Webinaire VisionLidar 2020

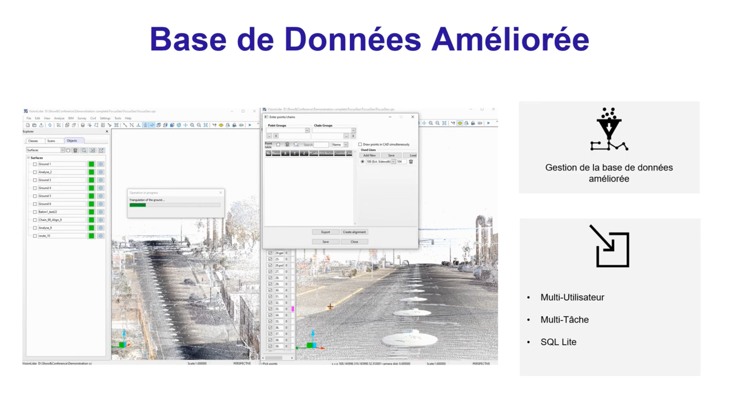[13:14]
Grâce à cette base de données, grâce à ce nouveau format de base de données, vous allez pouvoir rouler plusieurs instances de Vision LiDAR en même temps qui vont travailler sur le même projet, ce qui va permettre à plusieurs utilisateurs de pouvoir faire leur travail sur le même projet simultanément. Comme on peut voir à l'écran, à gauche, nous avons quelqu'un qui fait la détection du sol, pendant qu'à droite, nous avons quelqu'un qui fait l'extraction d'éléments routiers. Grâce à cette fonction multitâche, vous pouvez maintenant diviser votre nuage de deux points en différentes
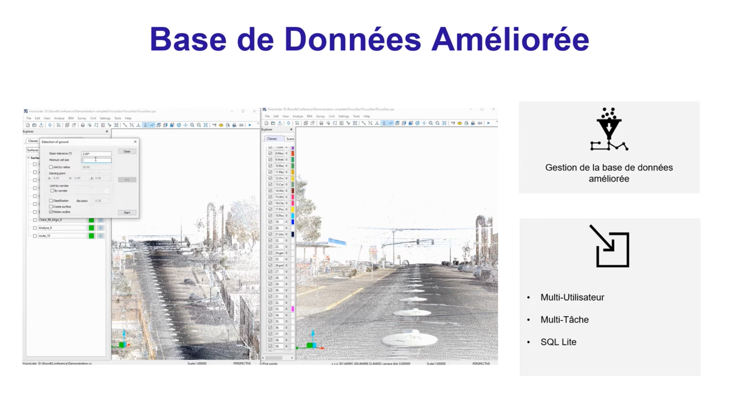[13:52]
parties et avoir vos techniciens travailler sur chacune des parties en même temps, sachant que le tout se fait sur le même projet et que tous ces éléments extraits vont être enregistrés pour le même projet. Maintenant, dans Vision LiDAR 2020, nous avons introduit de nouveaux outils afin de vous permettre de faciliter vos extractions d'éléments ou de vectorisation dans vos projets. Le premier, comme on peut voir en haut à gauche, est le curseur dynamique qui va pouvoir détecter les plans pour vous.
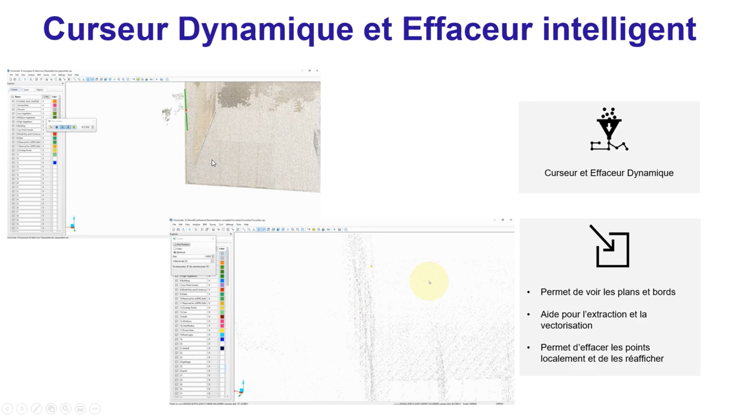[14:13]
Donc, on a l'option de faire la détection de un plan, de deux plans ou de trois plans. La détection un plan, ça va vous permettre, en survolant votre nuage de points, de vous identifier dans quel plan se situe votre nuage de points. Par deux plans, on va pouvoir déterminer l'intersection de deux plans et vous montrer le bordure d'un bâtiment, par exemple.
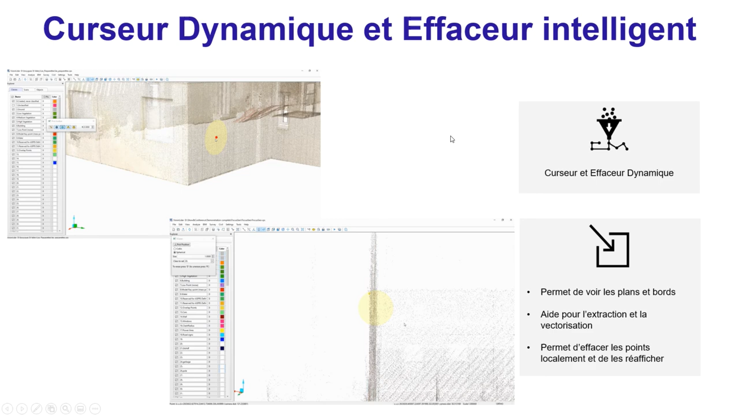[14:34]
Et par trois plans, on va pouvoir faire l'intersection de trois plans comme pour un coin de bâtiment afin de pouvoir savoir exactement où est-ce qu'il se situe. Ensuite, nous avons l'effaceur intelligent qui va pouvoir vous permettre d'effacer localement vos points afin d'avoir accès à l'information se situant en dessous.
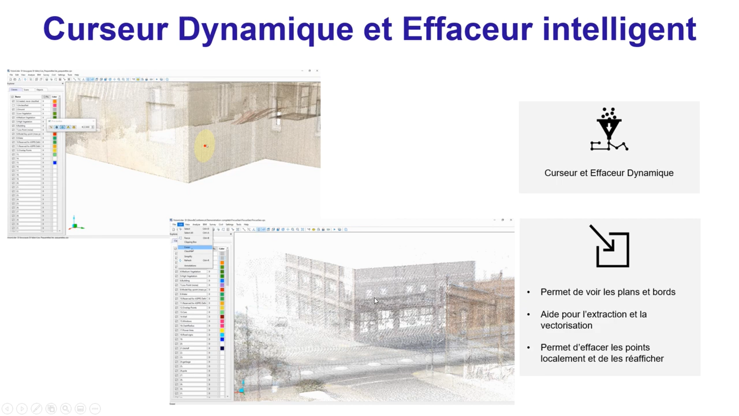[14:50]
Une fois votre extraction ou classification finie, vous allez avoir l'option de pouvoir réafficher les points que vous avez effacés. Alors, pourquoi choisir GeoPlus et Vision Leader ?